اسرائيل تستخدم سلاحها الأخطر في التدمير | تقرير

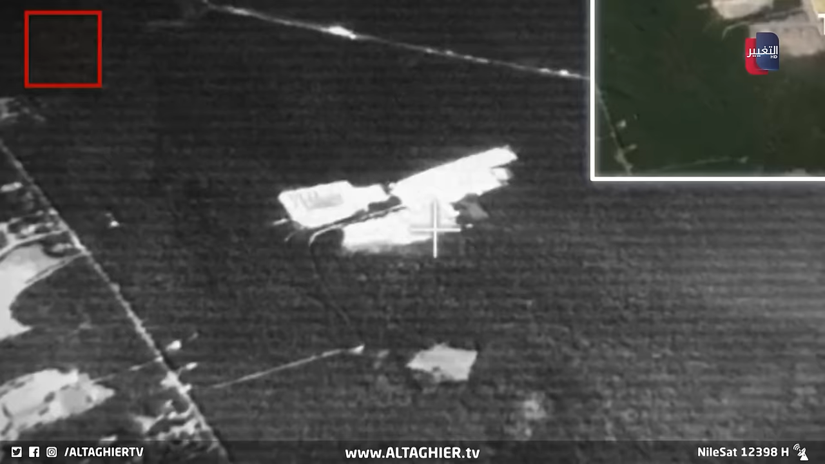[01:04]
تستخدم سبايس نظام توجيه يعتمد على الأقمار الصناعية ومجهزة بنظام ملاحة ذاتي ونظام بحث كهروضوئي هذا